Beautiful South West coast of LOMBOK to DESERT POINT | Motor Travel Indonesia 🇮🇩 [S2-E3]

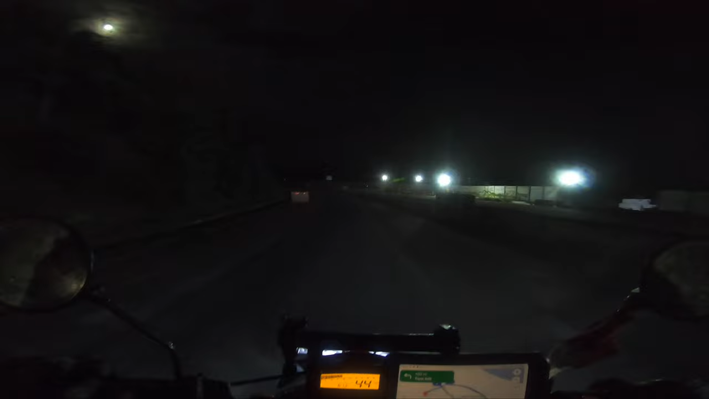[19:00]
Meanwhile in West Lombok it was raining like crazy It's unbelievable We were stuck for, what, easy two, three hours on the road Because of the rain Oh, finally back It's been a long day on the road
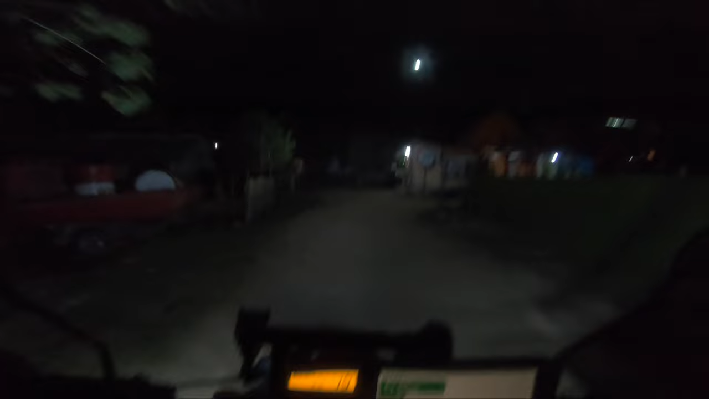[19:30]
Can I believe this area is really dry Meanwhile we were rain out